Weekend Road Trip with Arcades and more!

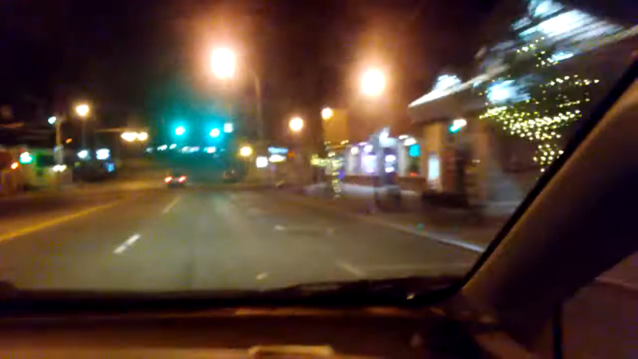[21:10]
This is what the main drag of Lake George looks like. Well, we're about to leave it. Well, no. That's how you get to the lake down there. We walked along the lake today. We took a little bit of video. Yeah, we took a nice little walk. We got a good walk in. We went to not one, not two, but three arcades.